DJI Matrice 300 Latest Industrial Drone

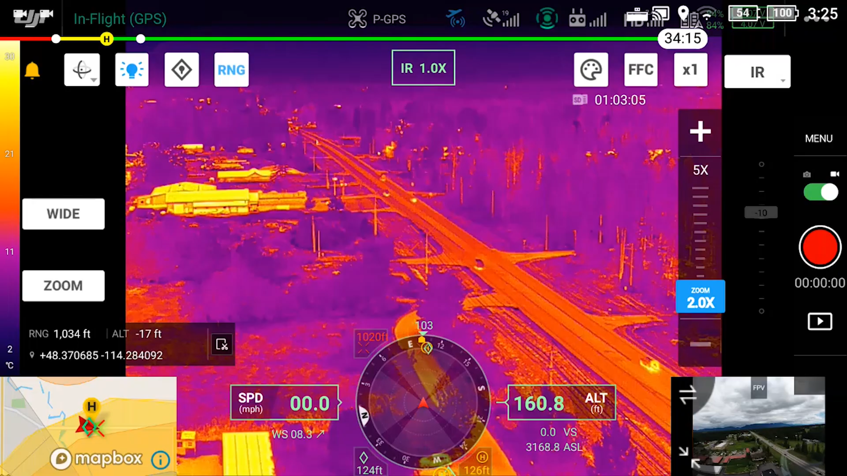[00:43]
When using the H20T, operators now have a high-resolution thermal sensor that you can seamlessly switch between.